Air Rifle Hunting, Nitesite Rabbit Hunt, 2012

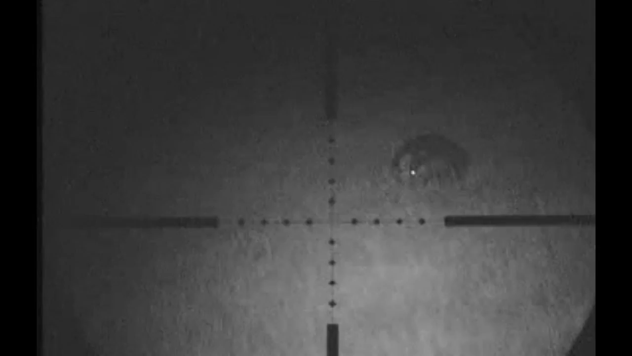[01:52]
But badgers are fully protected in the UK and I have no intention of trying to shoot in this animal. I'll just sit back and watch him. You can see he is totally oblivious of my presence or even the infrared illuminator.
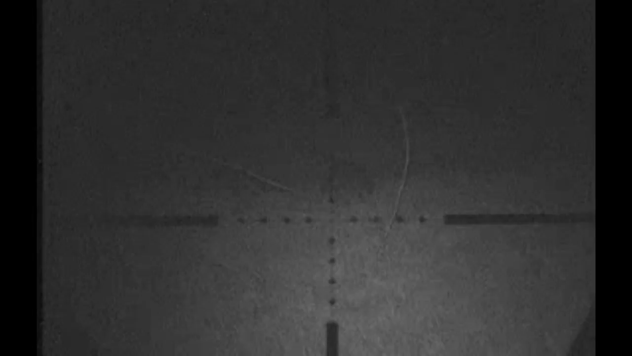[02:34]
And the next field I scanned about to see if I can see any rabbits.
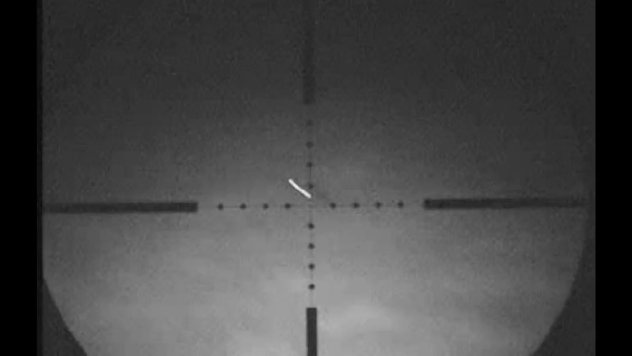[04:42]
A wee bit more of a scan round the field. And I spotted not only one. But a second one further down the field as well. Which was a wee bit closer. So I stalked into it.
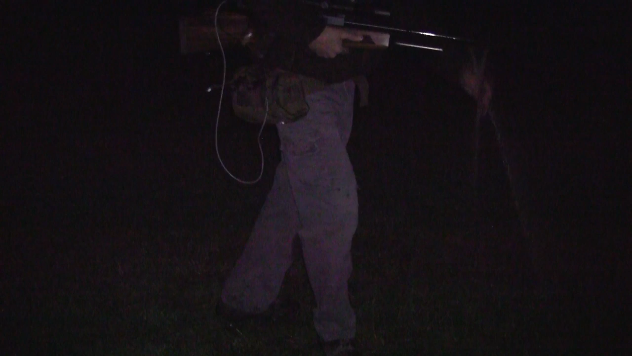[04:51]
Again once I was in range. I set the gun up on the sticks. Now I try to get as close as I physically can. Without spooking the rabbits. Because it's very difficult to tell the range. With a night vision sight. Because you're looking at a screen.
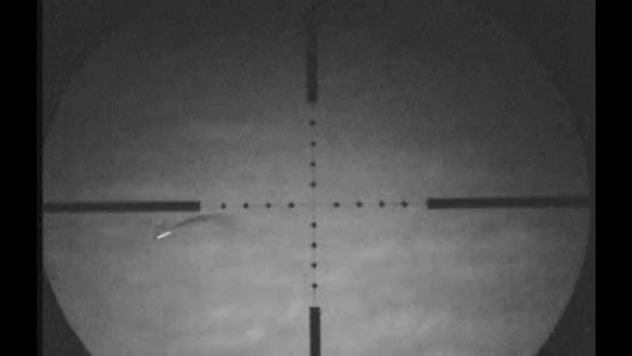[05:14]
You can't see any detail in the foreground to judge what the distance is. So you have to look at how big the rabbit looks in the crosshairs of your scope. With a wee bit of practice. You can get fairly accurate. Here I spotted a rabbit just sitting at the edge of the hedgerow. I wasn't going to get much time for this shot. Weighed it. Centered the crosshairs. And just missed behind his ears.
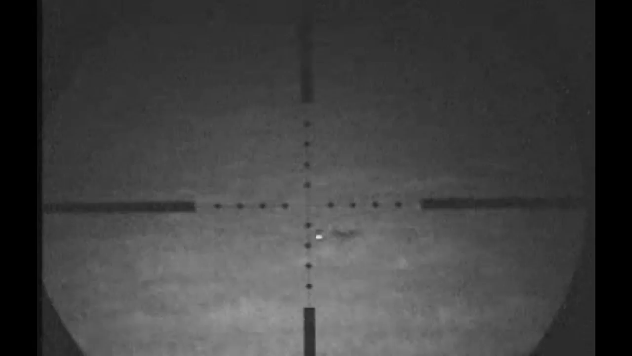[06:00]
But I got distracted by a second rabbit.
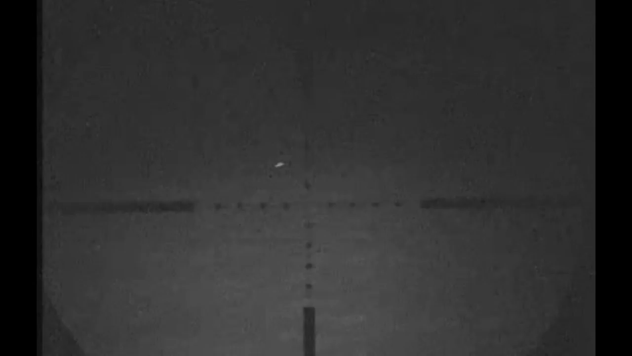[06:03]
Well in the distance. Which was clearing off back to its burrow again. After the sound of the shot. But when I focused back onto the rabbit I just shot. I could see its head was upright.
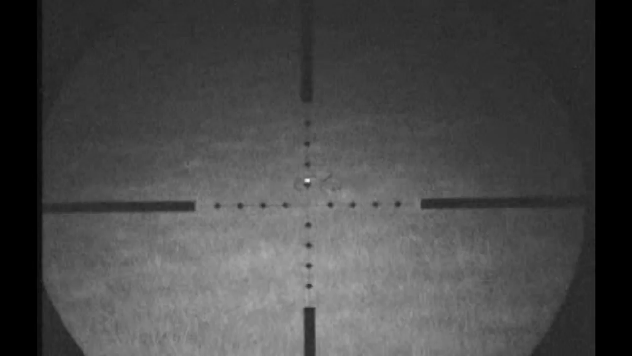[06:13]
The shot wasn't as good as what I thought it was. So I quickly put a second shot. Into its head. To finish the job cleanly.
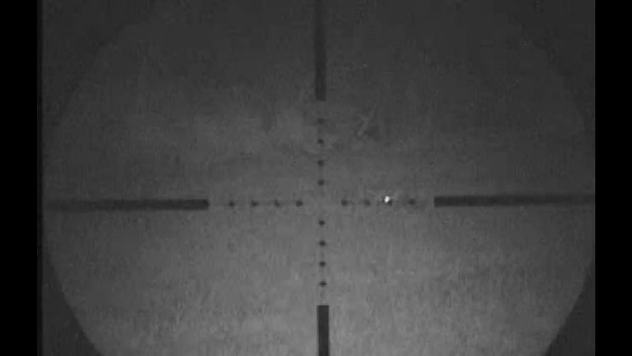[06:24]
In this field I spotted two rabbits. But once I got within range. I could only find the one. But the one was all I needed. I set the gun up on the shooting sticks again. This rabbit's about 40 yards. Centered the crosshairs just behind his eye.
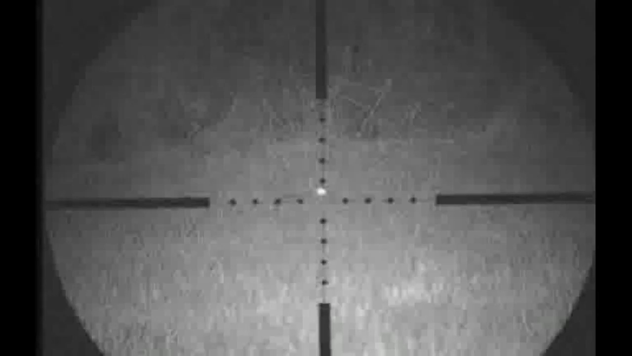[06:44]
And bowled him over nicely. The night sight definitely is a handy bit of kit. As you can see by the five rabbits I shot the night before.